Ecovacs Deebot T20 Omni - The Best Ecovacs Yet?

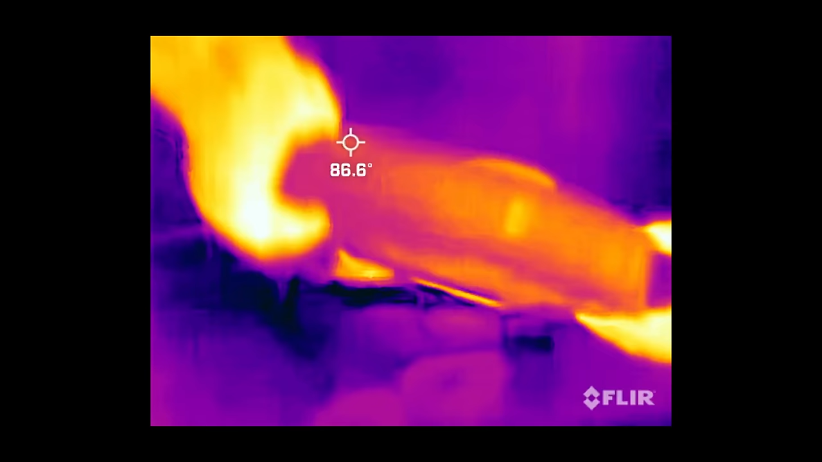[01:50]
though it was more lukewarm water than hot water, but still better than cold water.